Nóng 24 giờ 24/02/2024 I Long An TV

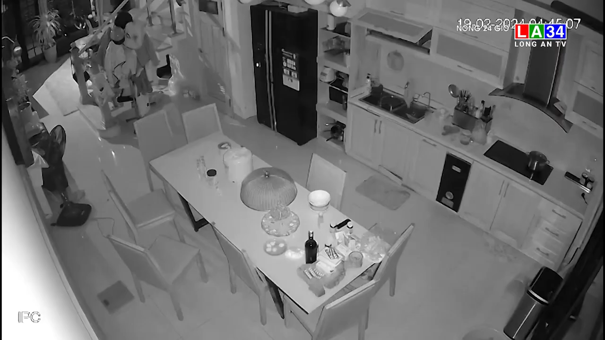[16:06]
Dù việc xảy ra vào khoảng 4 giờ 45 phút ngày 19 tháng 2,
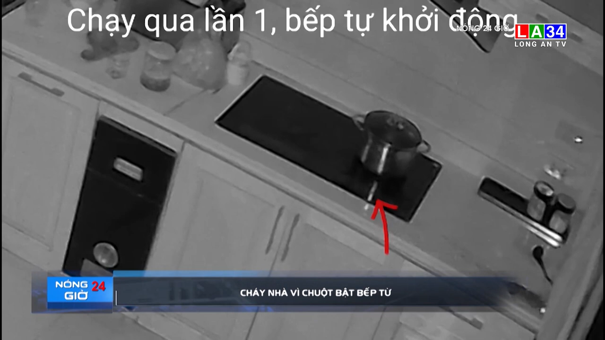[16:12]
camera ghi lại tình huống chú chuột chạy qua dùng cả mướn của bếp, khởi động được bếp từ. Không ngờ, chú chuột chạy ngược lại một lần nữa, kích hoạt chức năng đun nấu. Trên bếp có sẵn chiếc nồi thức ăn. Sau khoảng nửa tiếng, nồi khét và khói mịt mùi gian bếp. Thậm chí, khói còn bay lên các tầng khác trong nhà, nhưng không ai hay biết.
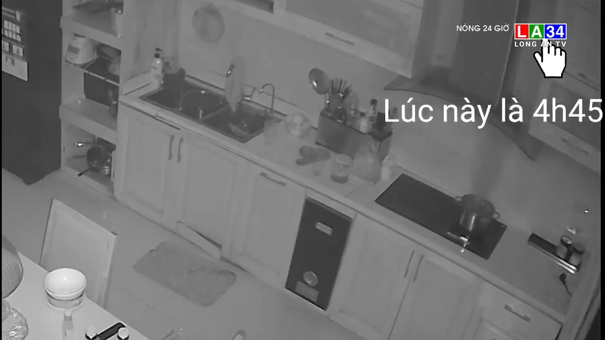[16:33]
May mắn, bé gái thức dậy, chuẩn bị đi học nên phát hiện, xử lý sự cố.
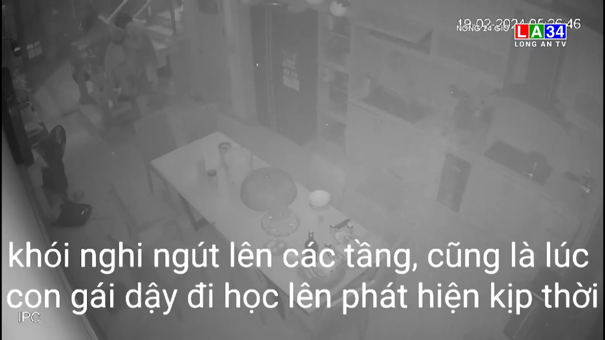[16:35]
Nếu không thì hậu quả khó lường.